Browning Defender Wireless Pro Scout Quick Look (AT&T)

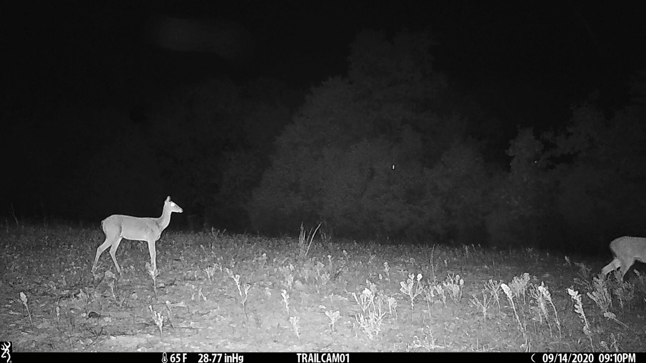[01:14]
from this camera you can see the flash on them is really excellent in the daytime photos